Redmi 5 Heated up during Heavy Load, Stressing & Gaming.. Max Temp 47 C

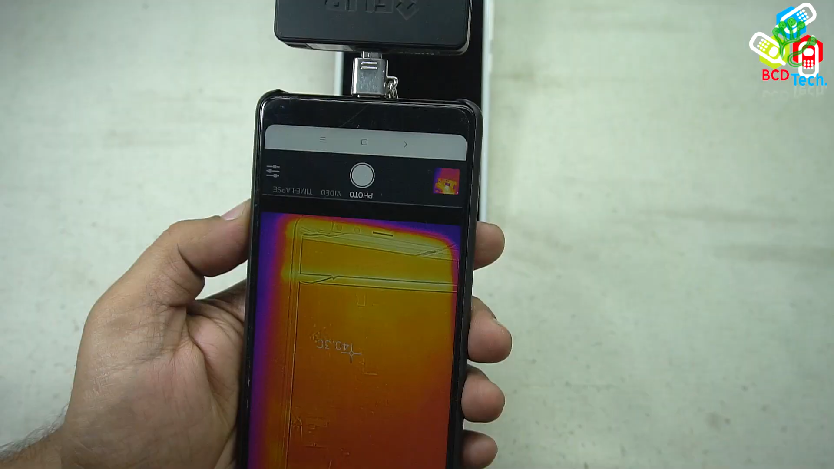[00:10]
दोस्तों यहाँ पर अब दिस्टिक की phone के जो display का temperature का temperature है during
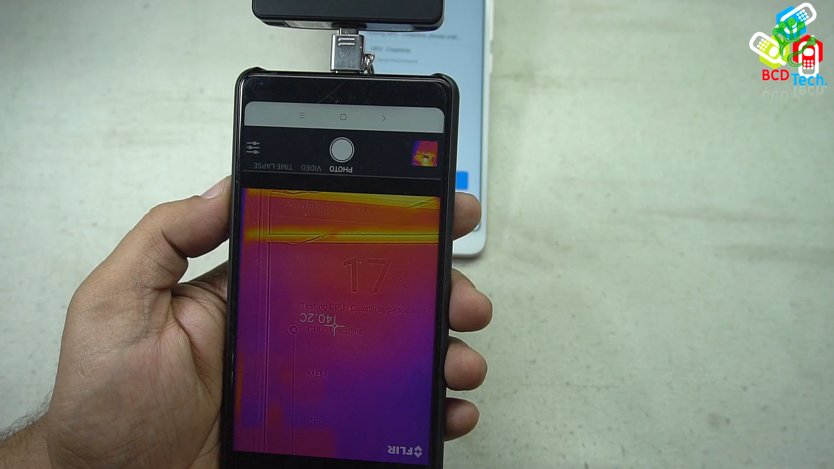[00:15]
this run-up यह 40.2 degree Celsius मैं इसको अगर अपने
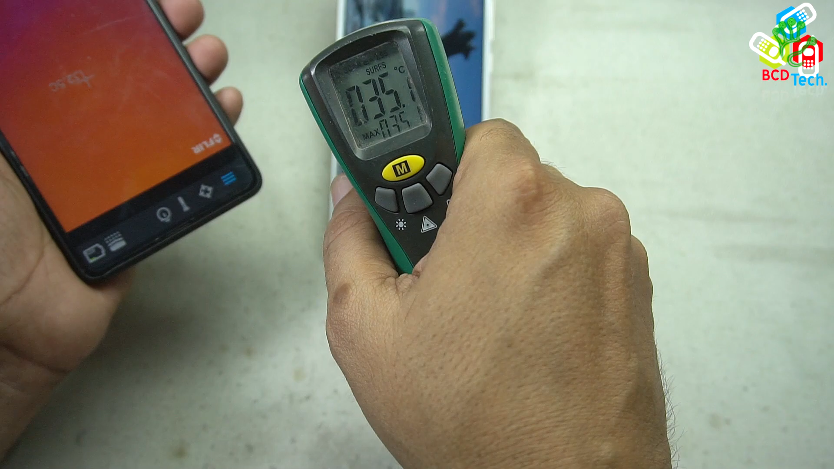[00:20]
इस heat gun से measure करूँ तो यहाँ पर 35 दिखा रहा है जबकि thermal imaging camera बता रहा है कि यह 40 degree Celsius के करीबन गरम है और जो temperature है
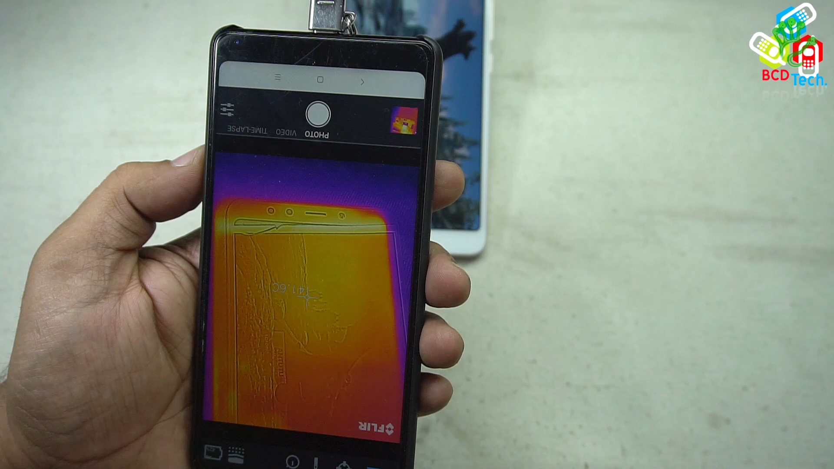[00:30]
यह 41.6 हो गया है और दोस्तो नीचे से दिखा जाए जहाँ पर display LEDs लगी
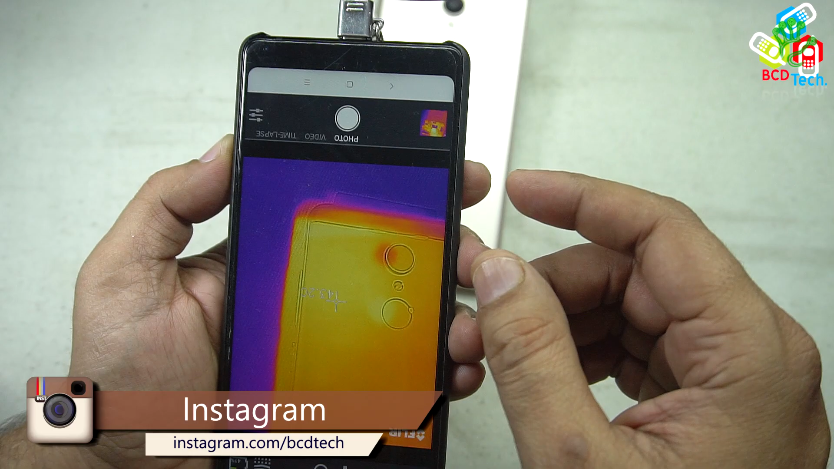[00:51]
phone specially कहा जाए इस area से जहाँ पर fingerprint sensor है वहाँ से
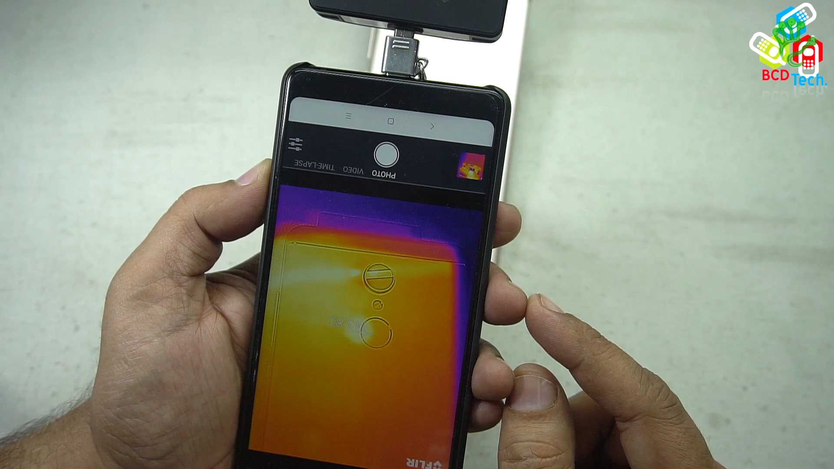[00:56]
गरम हो रहा है और वहाँ का temperature 44-43 degree Celsius तक पहुंच जा रहा है तो definitely
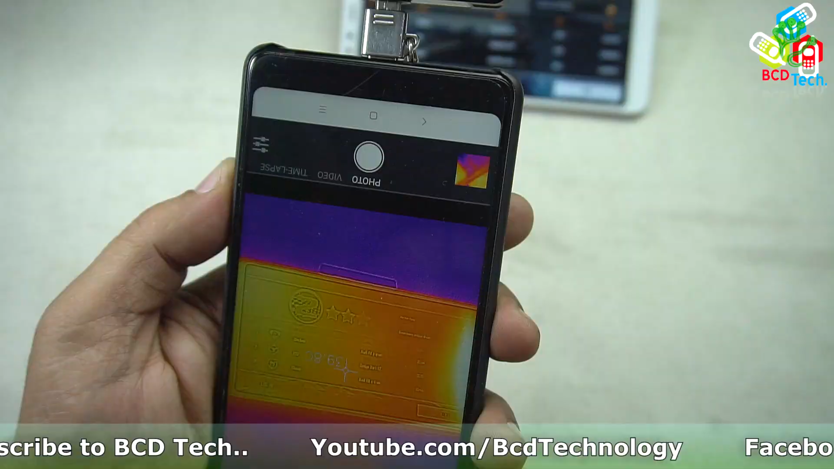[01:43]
तो देशा होते कि gaming के बाद जो display का temperature है वो 39.4 यह 5 डिगरी सिल्सिस हो चुका है और यहाँ पर जहाँ पर display
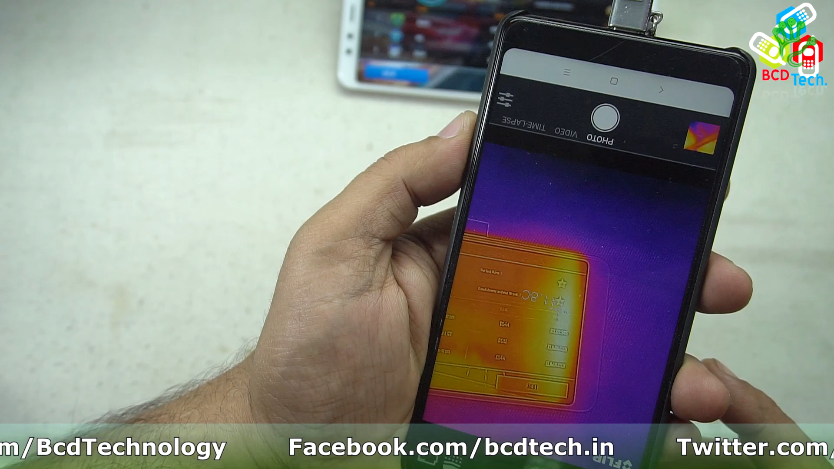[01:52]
LEDs है वहां का temperature है 42 यह 43
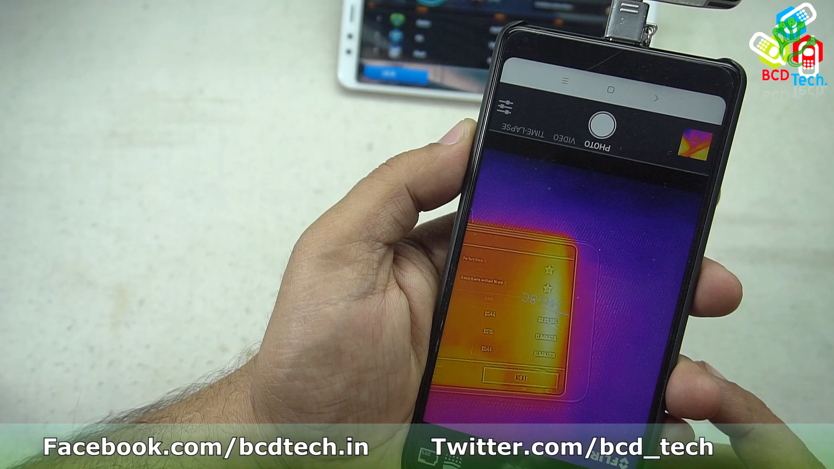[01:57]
डिगरी सिल्सिस मतलब कि दोस्तो अन्टू टू के temperature जितना गरम हो था उतना गरम नहीं होता है यह phone
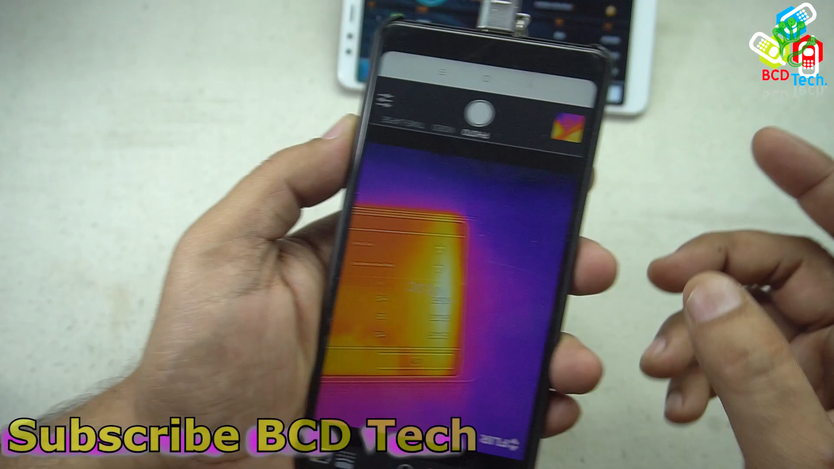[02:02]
gaming के दोरान
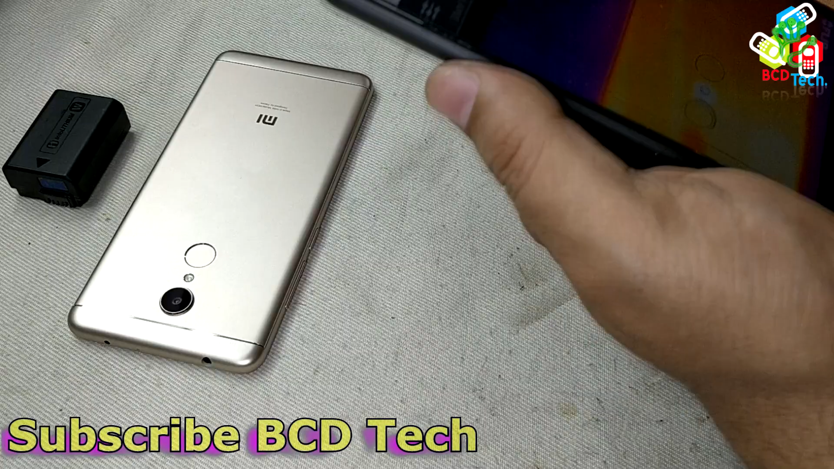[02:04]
और दिसोते की जो पीछी body का temperature है वो अब 40.8 या फिर 41 डिगरी सिल्सिस है जो कि दोस्तो अगें अन्टू टू के मुकाबले
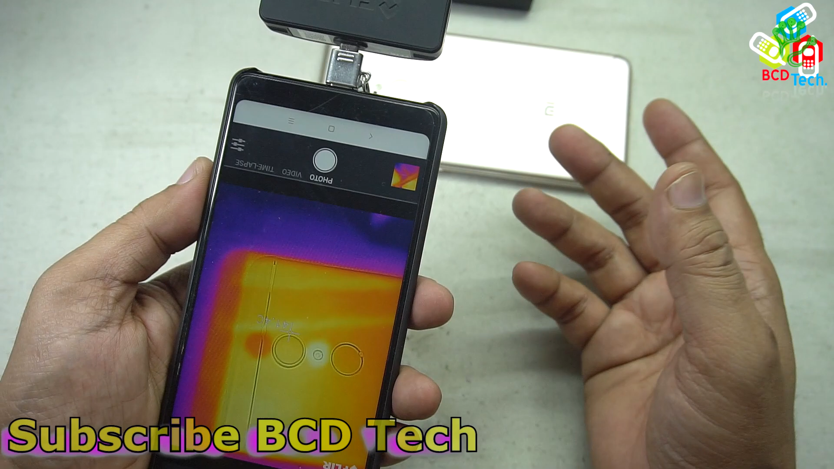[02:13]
कम है और जहाँ पर दोस्तो fingerprint sensor है वहां का temperature पहले 43, 44 था अब है दोस्तो 41.7 तो no doubt यह phone gaming के दोरान उतना गरम नहीं होता है जितना की अ अन्टूटू के दरान गरम हो रहा था